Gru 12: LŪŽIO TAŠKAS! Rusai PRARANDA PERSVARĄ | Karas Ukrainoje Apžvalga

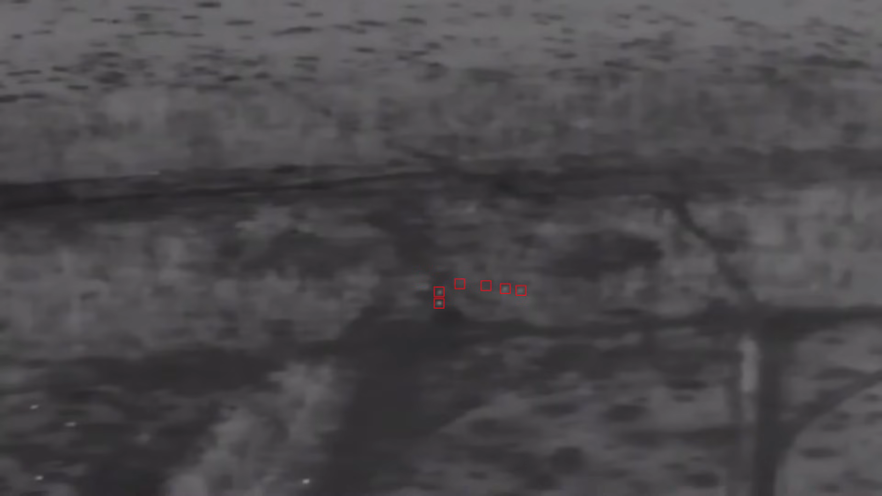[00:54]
kuri judėjo gyvevietę palei medžių juostas ir tiksliai ją pataikė su pirmojus viediniu. Toks tikslumas tikriausiai reiškia, kad Ukrainiečiai žino reguliarius Rusų mašrutus
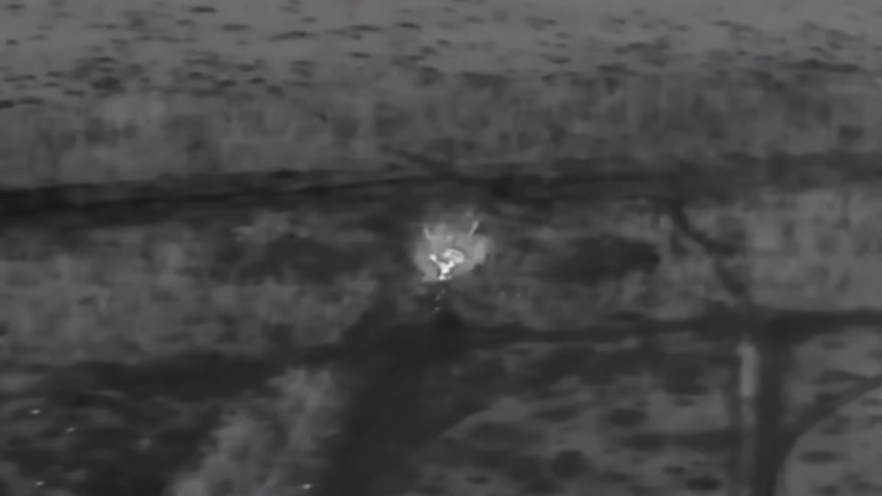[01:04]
ir yra nukreipę savo ginklus į juos ir pasiruošia bet kuriuo metu šauti.
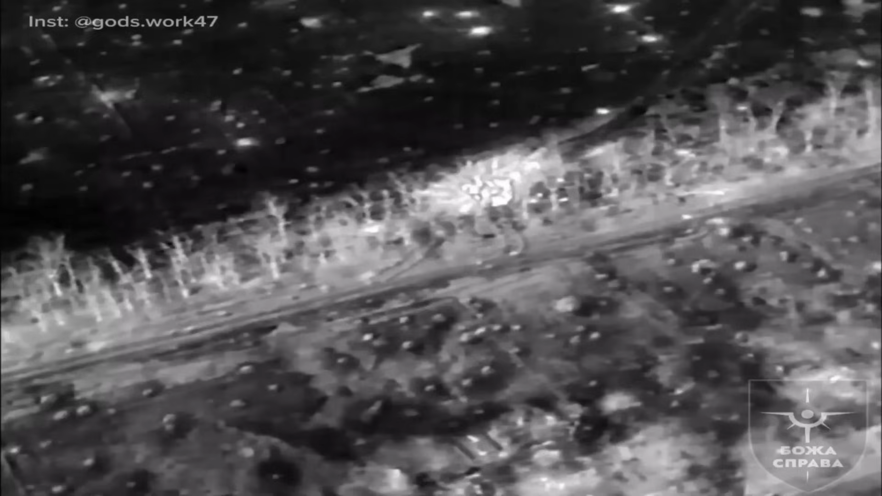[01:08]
Įdomu dar ir tai, kad Rusų šturmovienantai tapo daug mažesni.
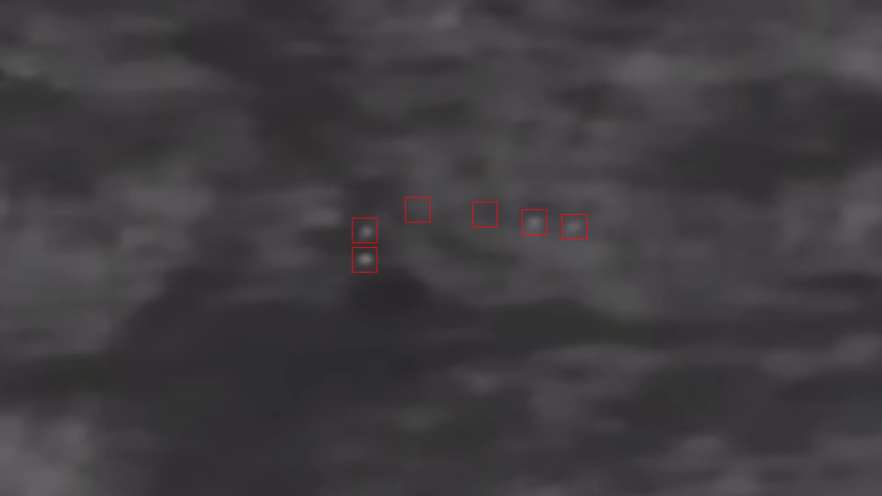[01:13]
Šiame vaizdo įrašia šturma atlieka tik šeši Rusų kariai, kaip tuo tarpu prieš keletą savaičių įprastas vieneto dydis buvo nuo 15 iki 20 karių.